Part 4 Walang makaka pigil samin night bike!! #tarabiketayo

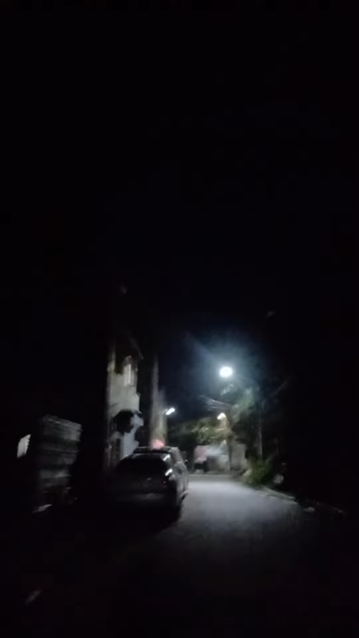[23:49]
Diyan sa bandang kaliwa nyo, guys. Diyan yung barangay hall ng Dampalit.